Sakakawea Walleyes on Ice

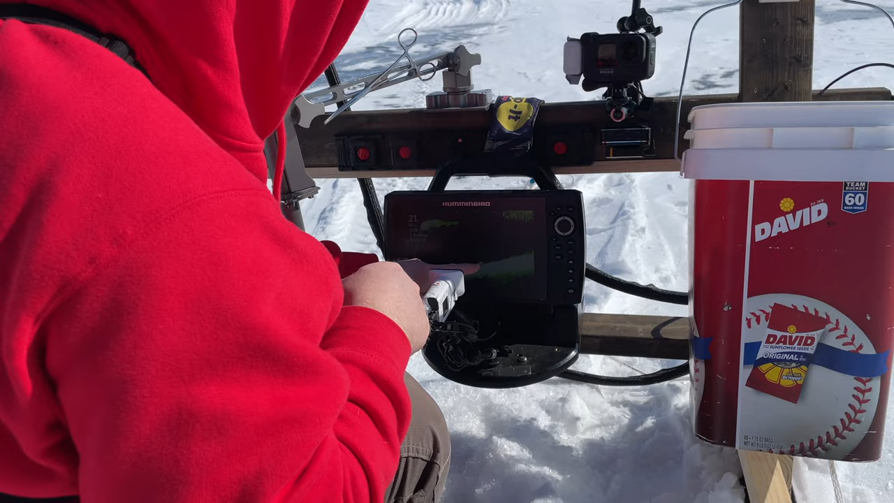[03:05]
Looks like there's something right, like this junk here, rock pile or something, and then maybe a fish on the edge here.
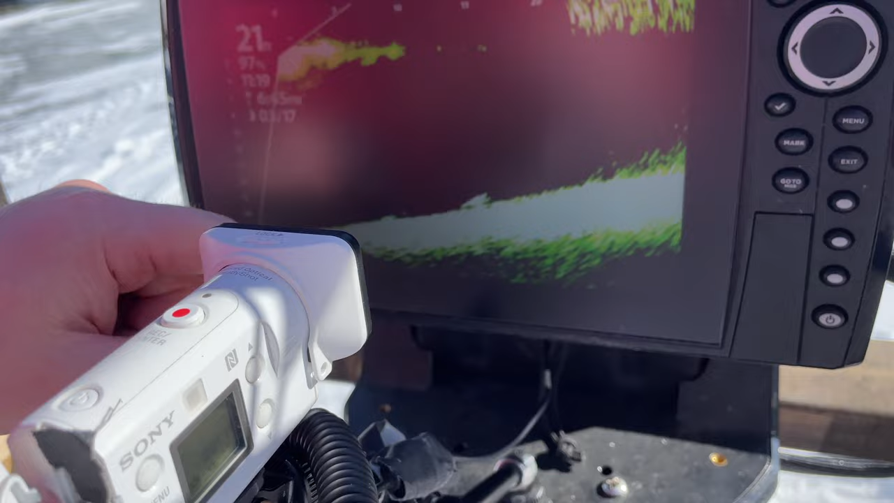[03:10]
Double drop. Well, we got our spot nailed down. We got a nice big boulder on the edge of the drop off with a little point extension.
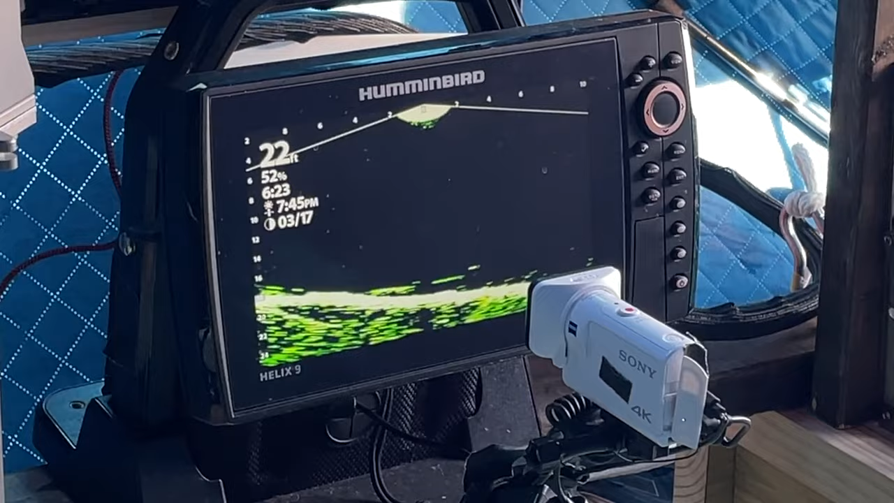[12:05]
On screen: depth 22 ft
Still somewhat interested. I think it's going to turn around here.